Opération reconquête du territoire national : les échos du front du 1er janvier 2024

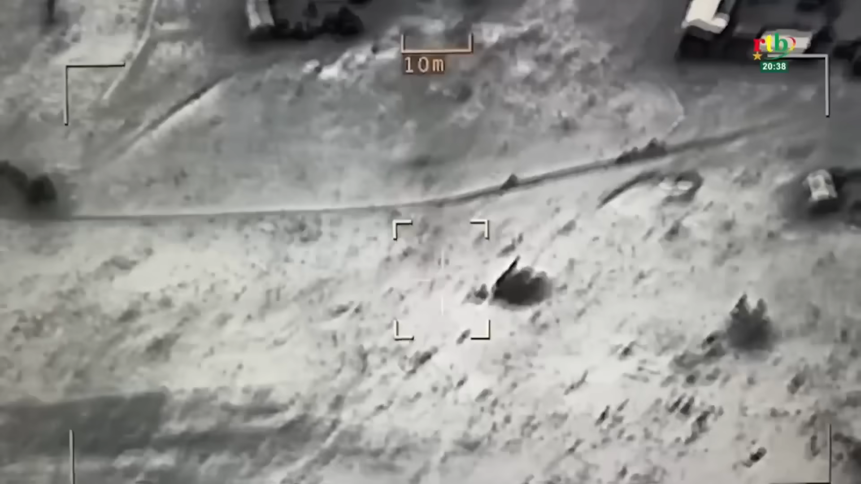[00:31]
La nuit, pendant que la fête du réveillon battait son plèche, certains, les combattants du ciel scrutaient le territoire.
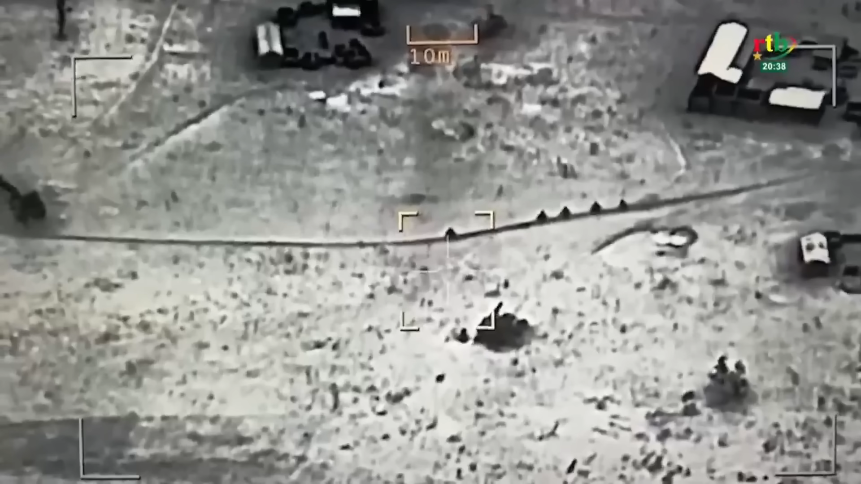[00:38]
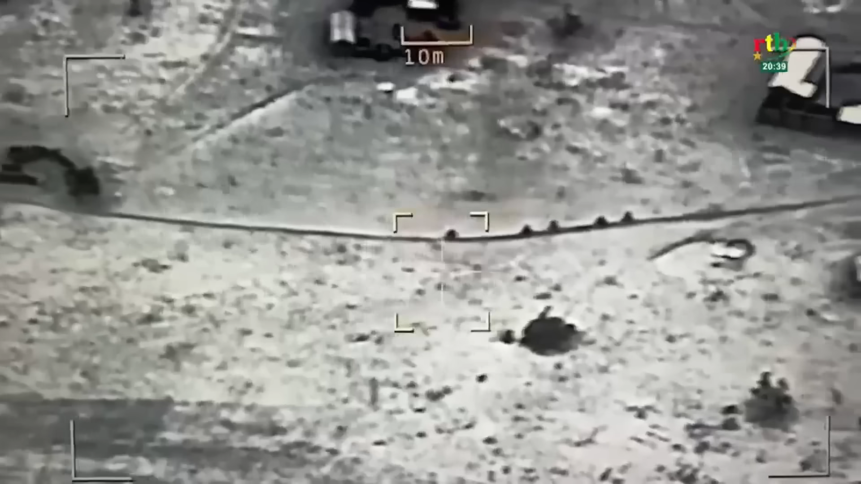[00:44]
Sur la base de renseignements faisant cas d'un projet d'attaque contre Mene et Yonde dans la zone de Wargai, les recherches ont porté fruit.
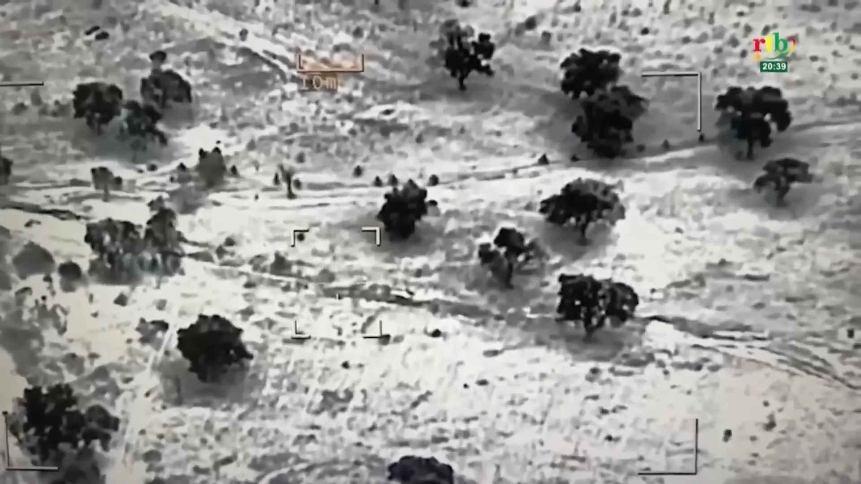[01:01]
Plusieurs criminels sont vus poussant leurs motos en direction de Mene.
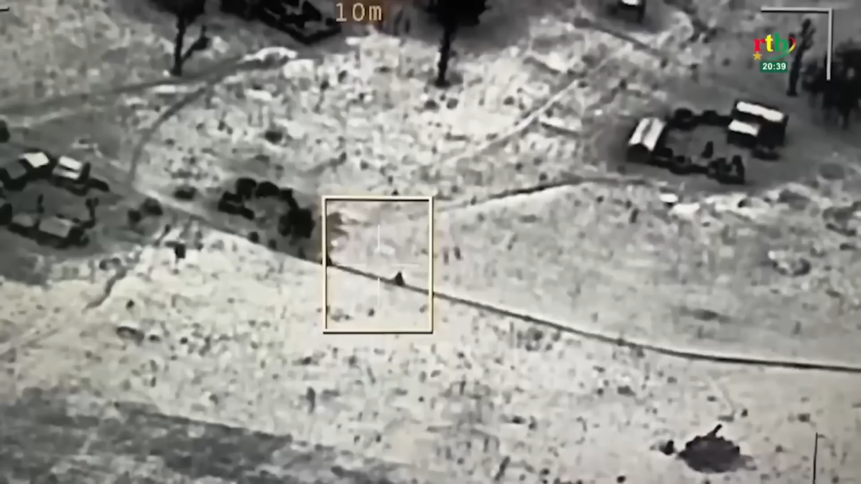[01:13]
Ils sont clairement identifiants de groupes qui feront jonction vers Wilhelm Sifu. Ils poussent silencieusement les motos dans la nuit noire sur les pistes, espérant être en toute discrétion.
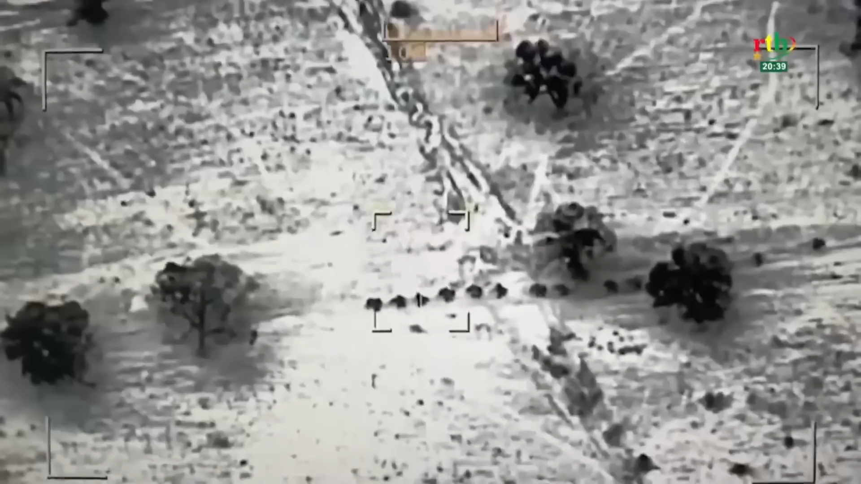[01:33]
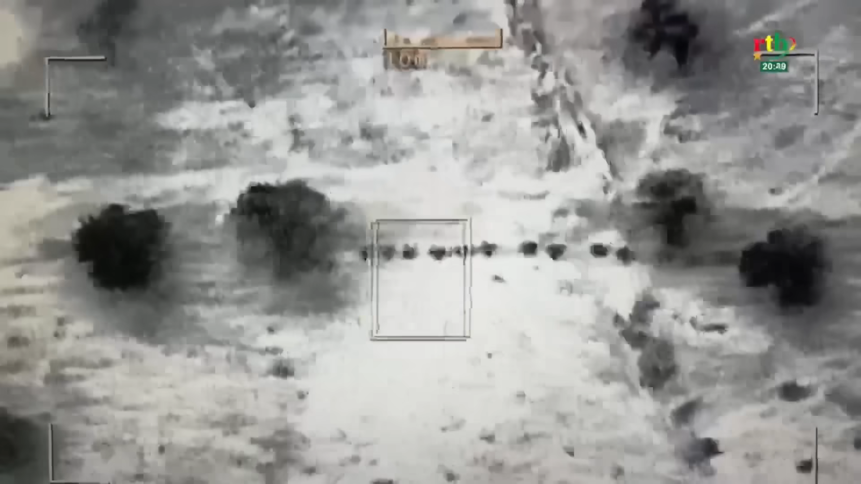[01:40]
L'attaque n'aura pas lieu ce soir pour eux. Ils sont verrouillés, frappés efficacement.
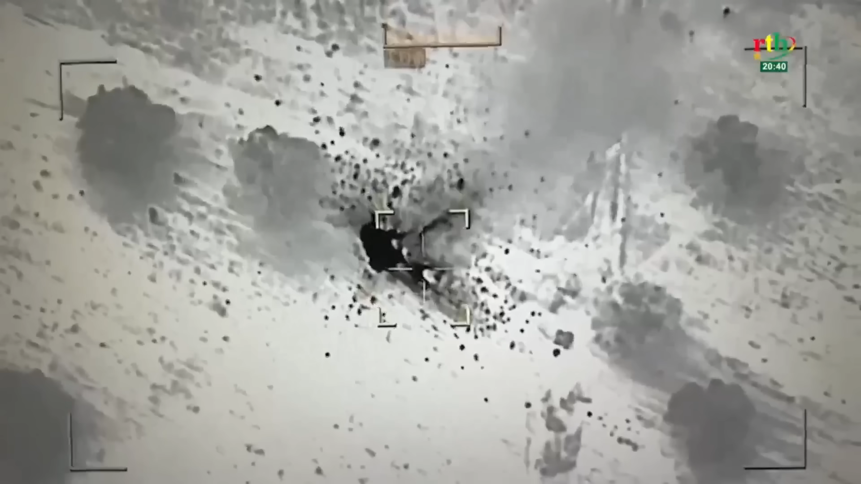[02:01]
Il est exactement 21h46 à Wilhelm Sifu. Des rescapés vont courir
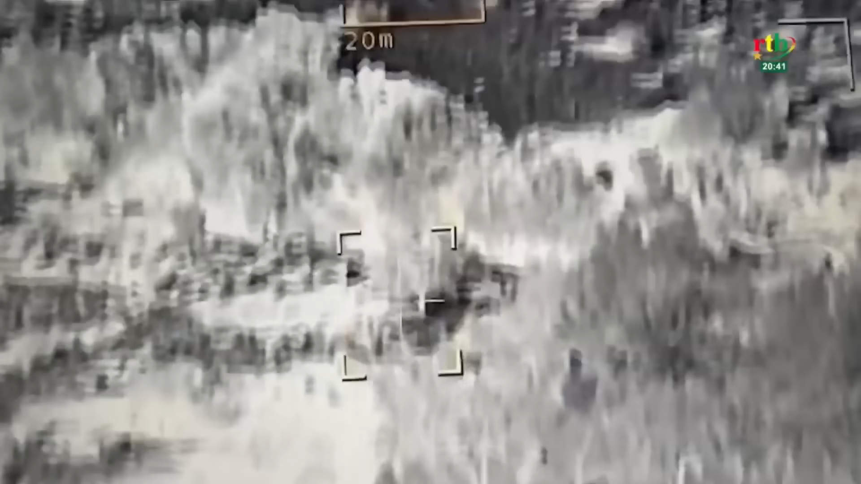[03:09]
La riposte vigoureuse des hommes au sol va les contraindre à prendre la fuite vers leur base. Les combattants du ciel vont prendre le relais.
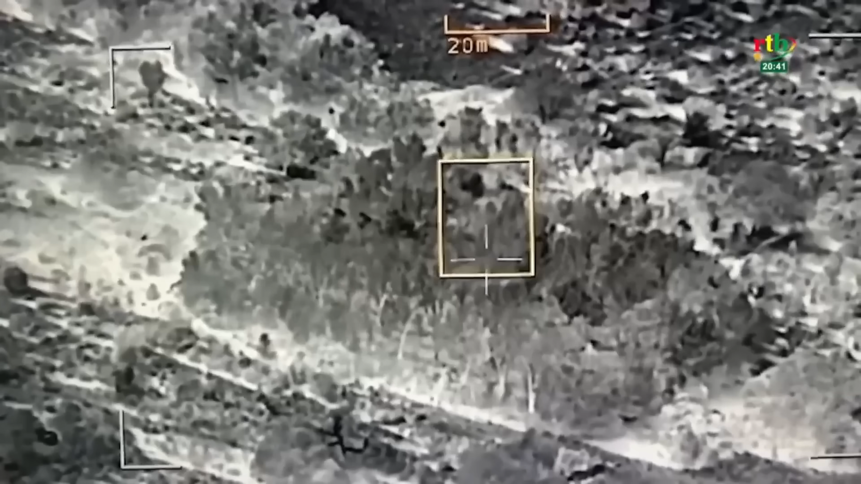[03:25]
Ils sont suivis jusqu'à Tialboanga sous des arbres touffus. Cette base qui a fait l'objet de frappes ciblées le 28 décembre dernier.
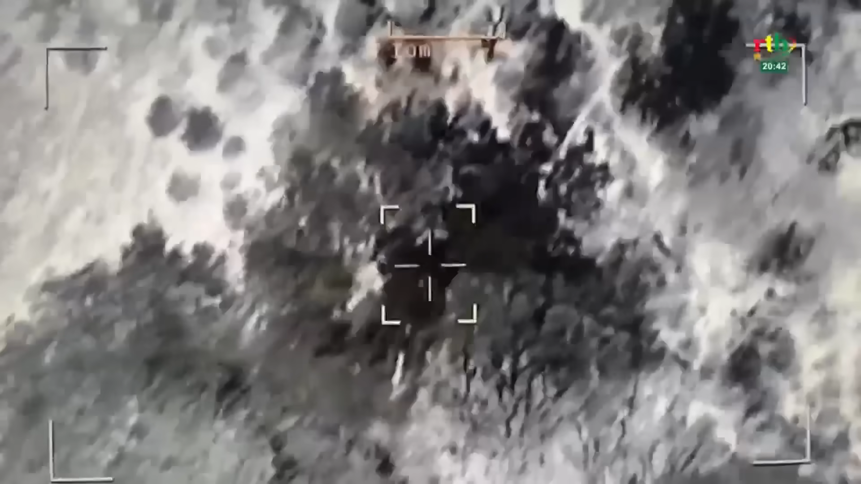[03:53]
Pendant qu'ils se retrouvent sous un grand arbre, un missile va s'inviter au débriefing.
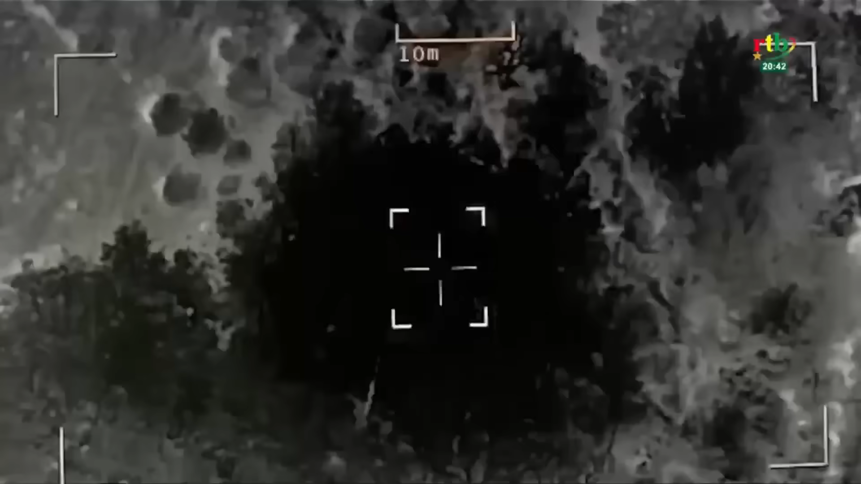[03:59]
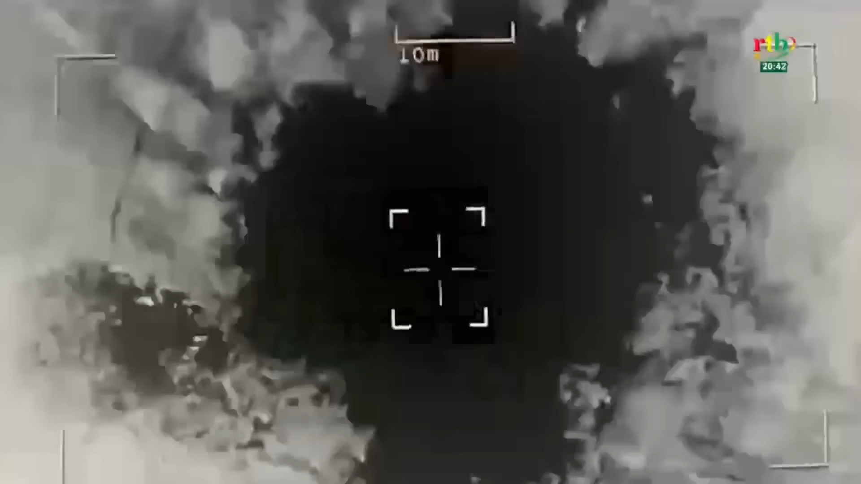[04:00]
Et ils sont frappés avec succès.